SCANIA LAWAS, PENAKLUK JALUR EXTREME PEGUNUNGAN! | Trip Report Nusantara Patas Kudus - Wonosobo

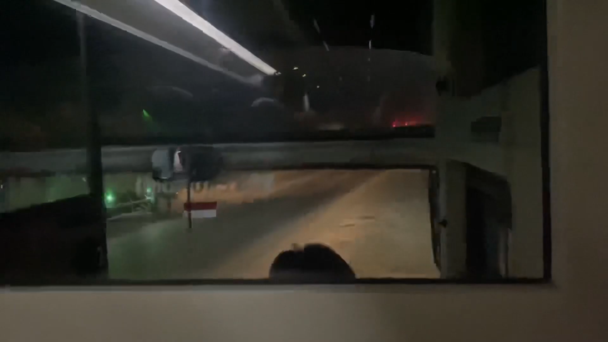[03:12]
akhirnya bis ini menggantikan bis tujuan Jepara yang trouble. Jadi nanti bisnya dari Kudus ini langsung ke Jepara teman-teman.
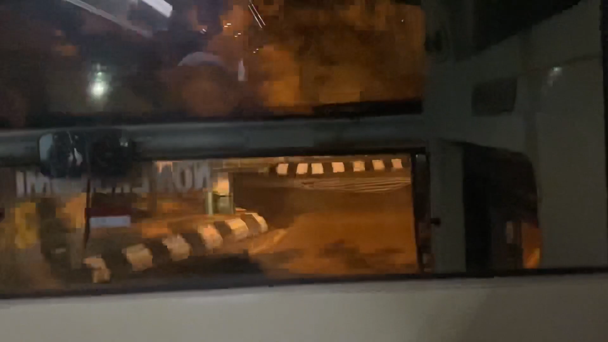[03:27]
Nah sekarang saya sudah sampai di Kudus teman-teman.
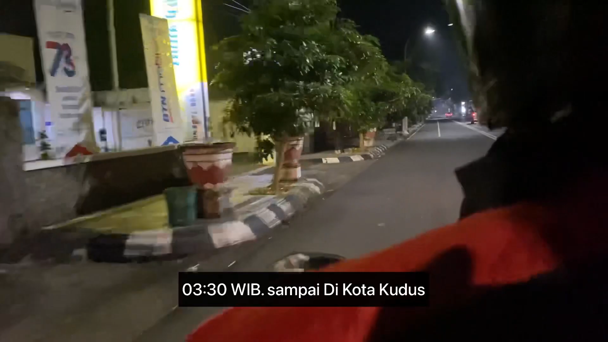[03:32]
Ini tadi saya turun di alun-alun Kudus dan ini naik ojek menuju ke Pul Nusantara yang di Getas.